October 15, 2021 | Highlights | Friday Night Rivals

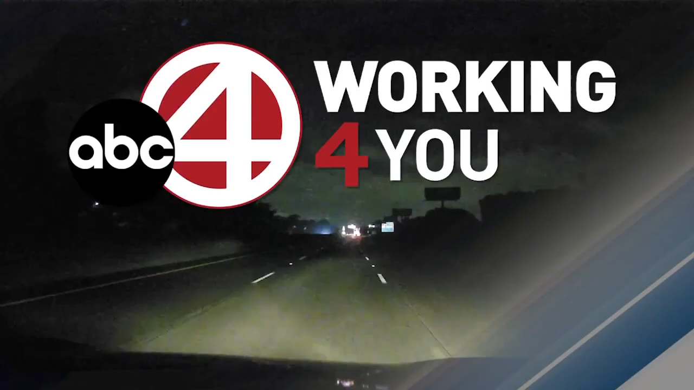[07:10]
Lights out on highways across the low country. There's over 70 lights out in that area.